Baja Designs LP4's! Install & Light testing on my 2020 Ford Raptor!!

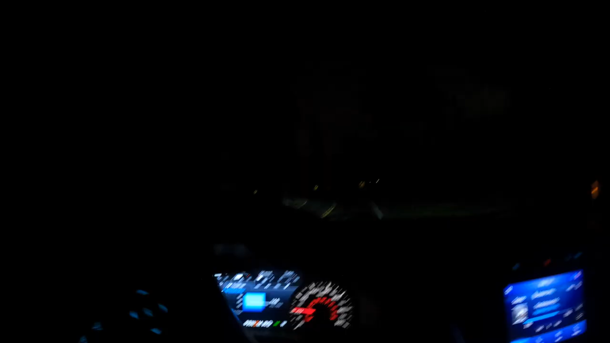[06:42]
tuned all right what's up guys it is 9 50 at in the evening you can't really see my face with the cameras pointed at me we got the lp4s you can tell that little
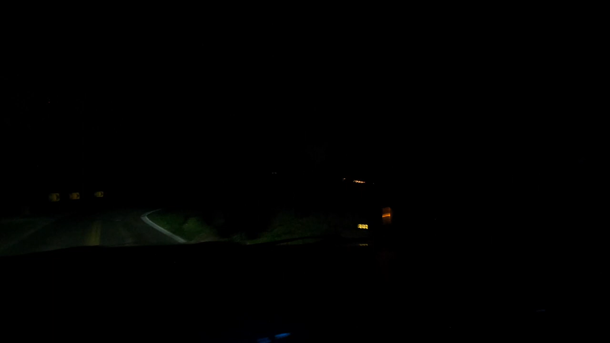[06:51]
glare right there um i'm gonna go ahead and turn them on this is a very dark road so these are my brights uh just regular on the truck and i will turn the brights off right now and click the switch and
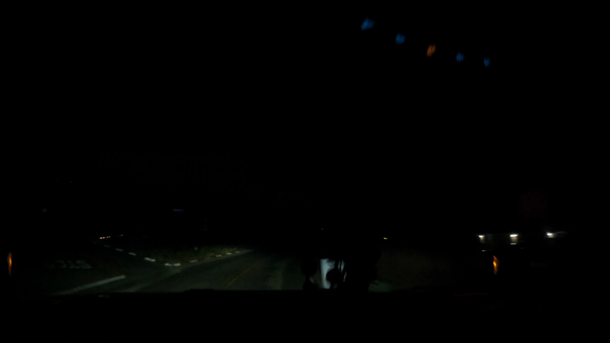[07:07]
this is how bright these lp4s are boom and that's just the
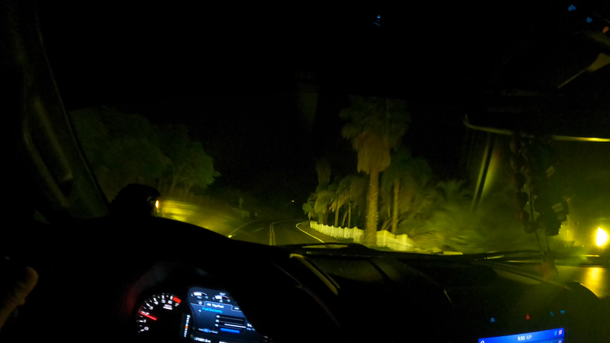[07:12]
lp4s now you get this glare so i'm gonna turn them off because i don't want to blind nobody coming through but those were the
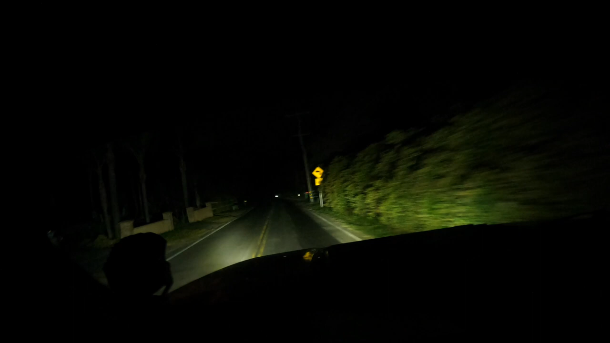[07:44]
with the squadron and stuff that you can buy through baja designs that's that here are the brights like that and then here is the squadrons and the lp4s so that you're lighting up quite a bit i got one auxiliary left so that's that and then back down to the regular lights um
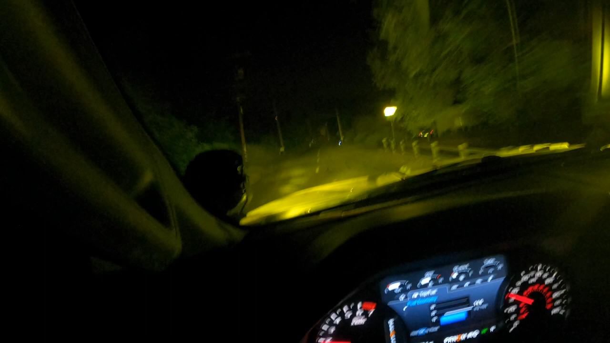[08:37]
but you got to be careful because there's a glare that comes off the right one so you just got to be careful there's probably tape i can buy that'll cover it but i'm gonna have to do that very soon because that glare it'll get to you but yeah that that's the lp4s on the squadron's on with my regular lights on and that's not even my
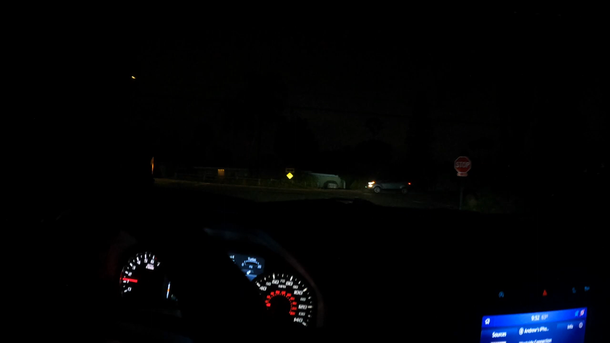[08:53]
brights on my truck now i don't know why i would need to use my brights with that maybe to actually add an extra layer of light but with that being said yeah these things are bright and you can see that little a little little glare on this side i'll hop out and show you guys when i pull up to the casa what that uh amber day running light because these are driving combo so you get your regular ambers that light up and you get the hint of the yellow lights